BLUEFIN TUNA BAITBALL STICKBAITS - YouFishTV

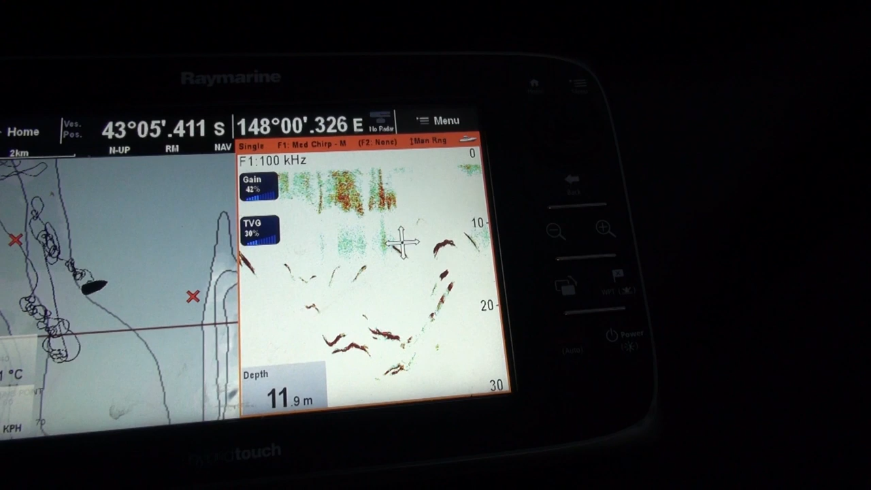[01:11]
On screen: depth 11.9 m
Sunset of Eagle Hawk Neck, and that is barrel tuna, and we're out on our own.